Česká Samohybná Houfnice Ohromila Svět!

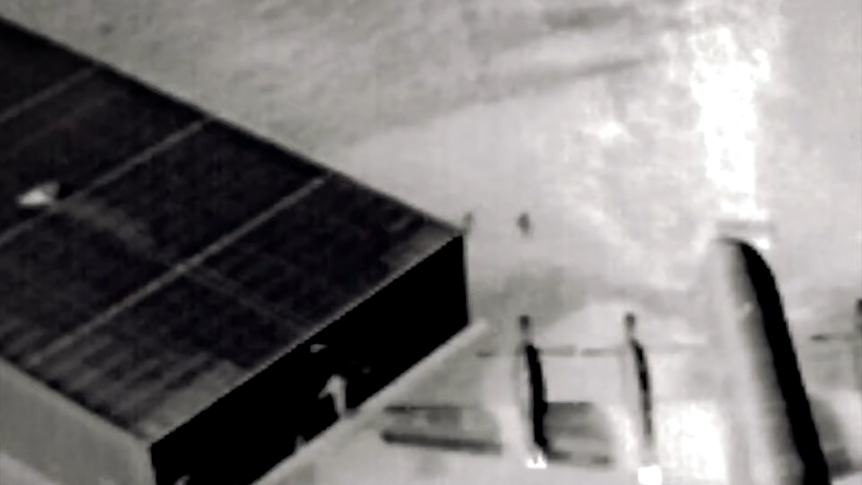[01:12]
Rosah provozní teploty v okolí je od minus 20 do plus 50 stupňů.
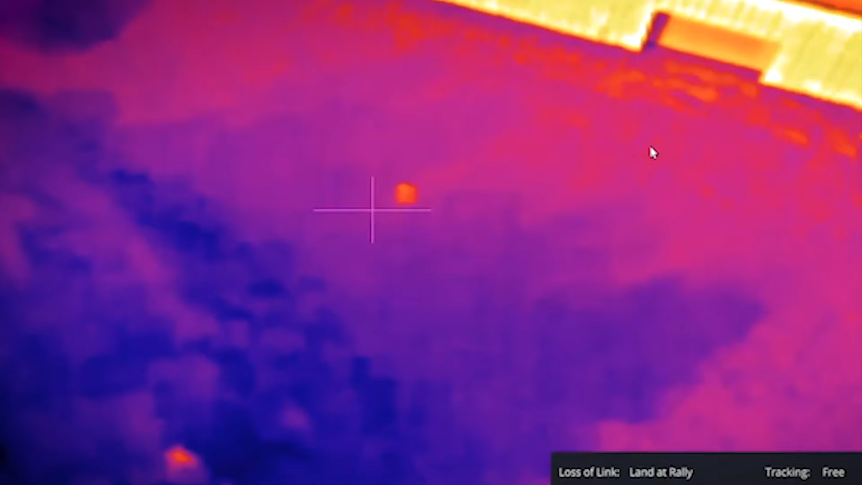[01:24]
sledovat pohybující se cíle při zachování bezpečné vzdálenosti.